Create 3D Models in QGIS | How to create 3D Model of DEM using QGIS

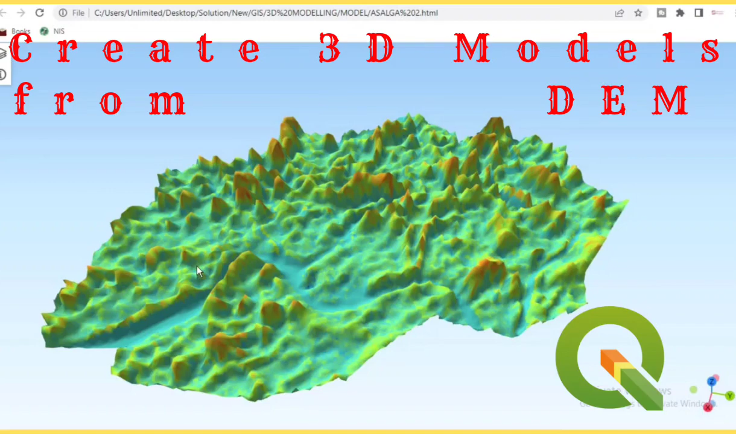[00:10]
Hello guys, welcome to Solving Solutions here on Balanced channel where you get solutions to all your solving problems. It's 9th Avenue in class again today, how have you been? We are going to look at MSompting on GGS. We are going to show you how you can get 3D models of your digital elevation models. So for this exercise, we have a digital elevation model.
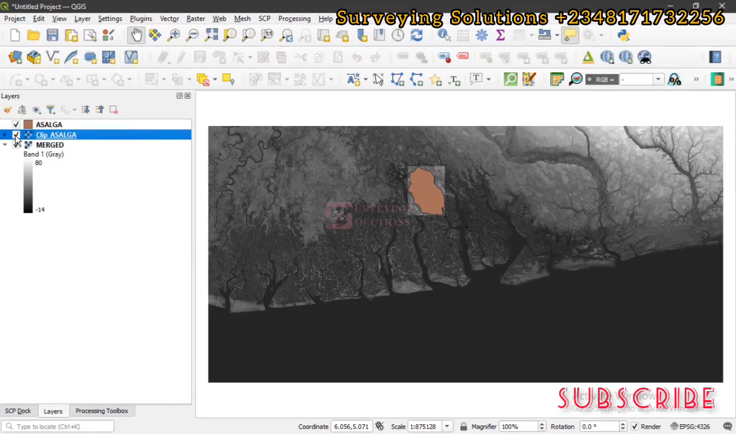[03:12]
We can decide to uncheck this full M them. And then just have a clip them somewhere at the place it is.
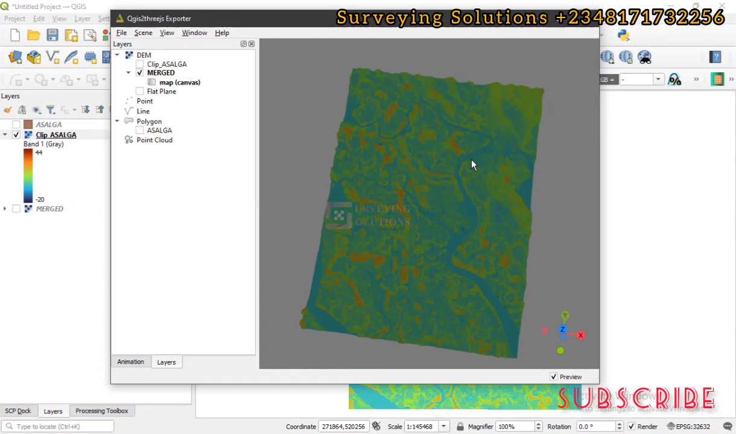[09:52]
So this is how you play around with what the QJs to 3Js exports are using your digital evolution model to what to generate what a model. Right? You can just click on it. You know, turn it around. You know, just if you don't want to do that, you can use this different directional buttons.
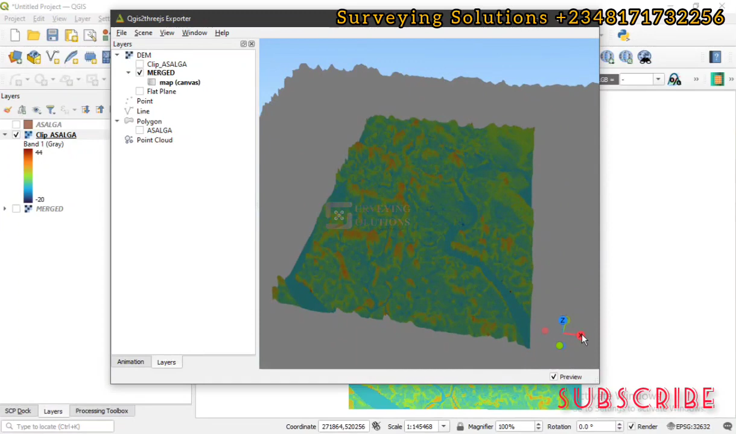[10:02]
This for the X. Then you can use this for the Z. Which actually gives you like a planned view. Right? Good.
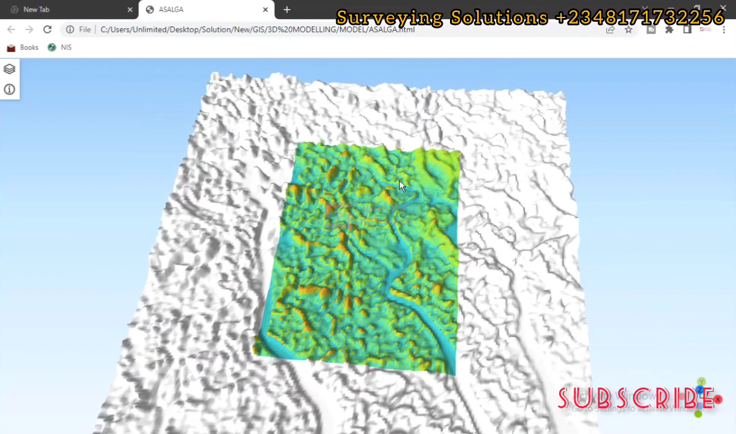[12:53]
We are going to see how we can do that on the future. So we leave this browser. But for now let's look at the beauty of the terrain. How undulating it is. And at least how the water bodies. Or let's say the region of the water bodies were marked out. Right? Good. This is how you create your 3D models. And using your digital elevation model. And this is how you export it towards to your web browser.
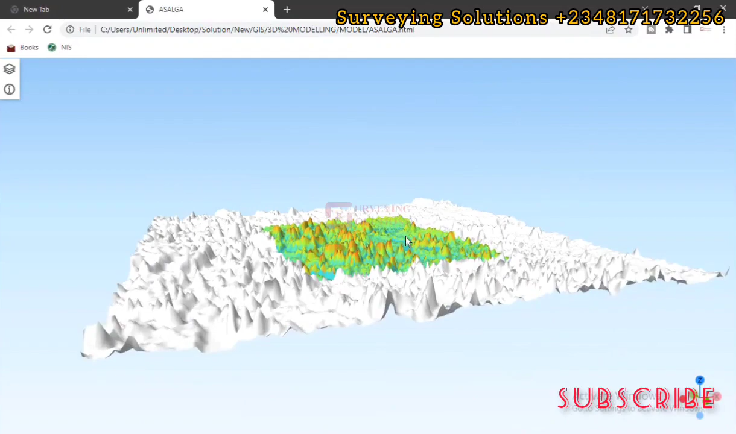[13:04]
Right? Good.
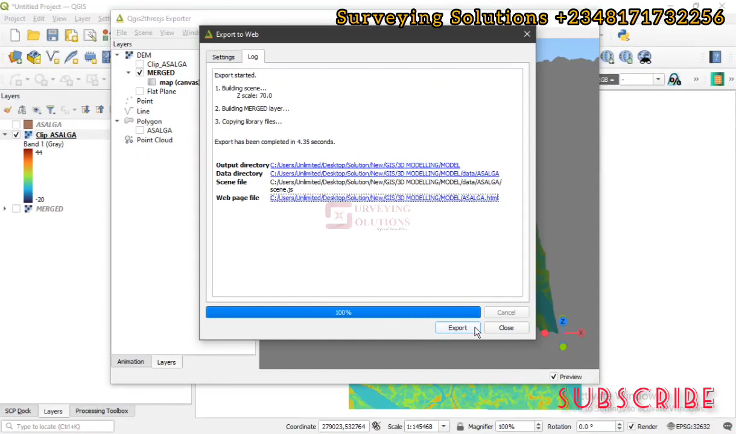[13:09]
So let's close this. Then let's come to merge.
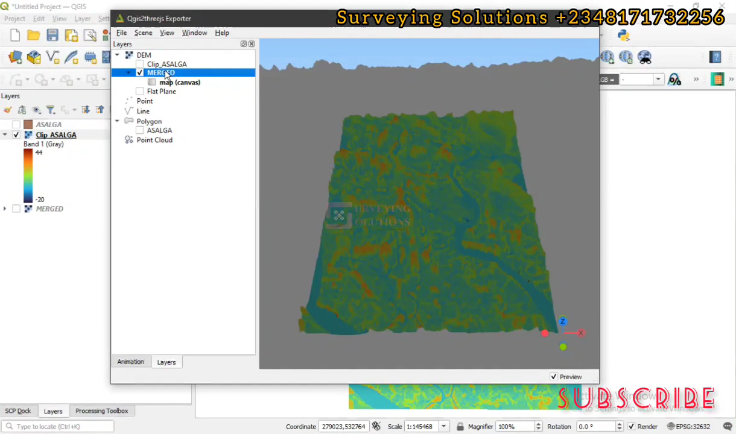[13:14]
And then let's right click and go to properties. Good. So we have the clip dem with the polygon layer.
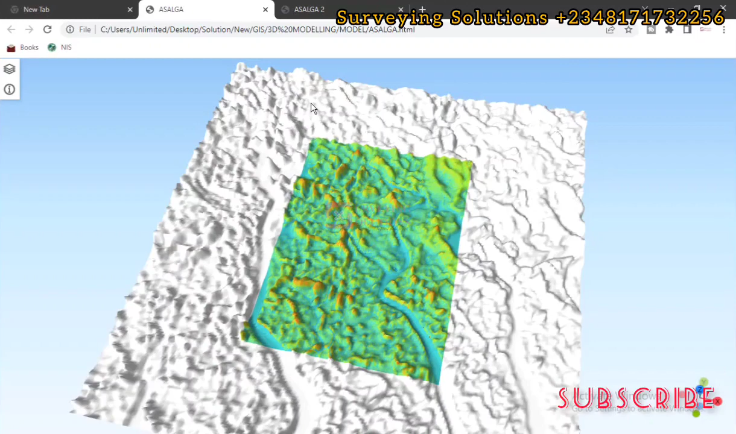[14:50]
Compared to this which has the surrounding environment. Yeah. The surrounding environment. Oh yeah.